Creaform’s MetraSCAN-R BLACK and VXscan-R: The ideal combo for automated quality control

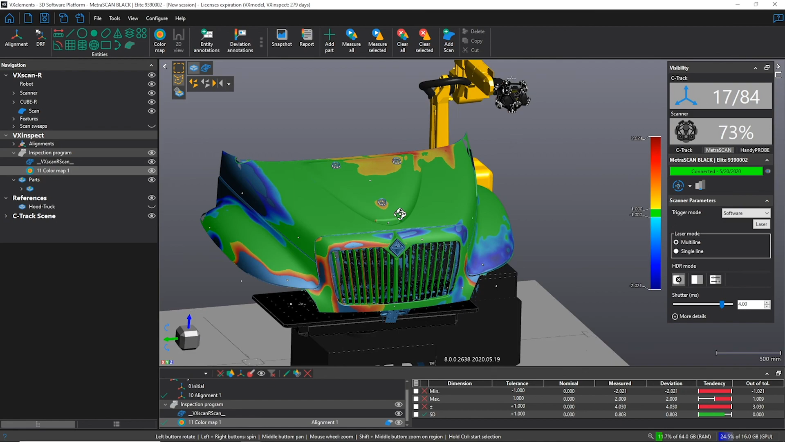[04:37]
And we got a scan ready for inspection without any surface preparation.